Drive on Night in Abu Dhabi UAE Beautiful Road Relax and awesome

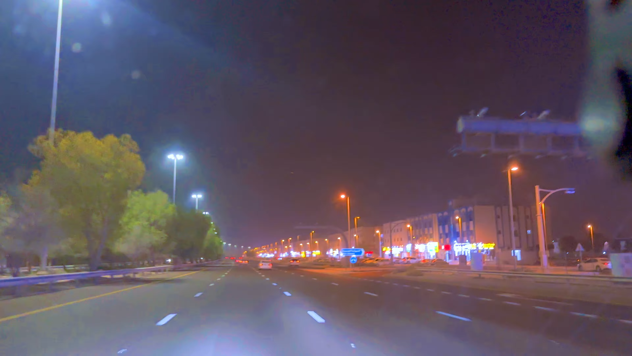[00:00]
अस्सलाम वालेकुम एवरीवन। तो कैसे हैं आप सब लोग? आज जो है हम अबू धाबी में ड्राइव कर रहे हैं, रात के अनकरीब 12 बज रहे हैं। तो यहाँ का रोड्स देखें, व्यूज़ देखें एंड नाइट ड्राइव अबू धाबी UAE। इंजॉय करें, हमारे साथ जुड़े रहें। थैंक यू, टेक केयर।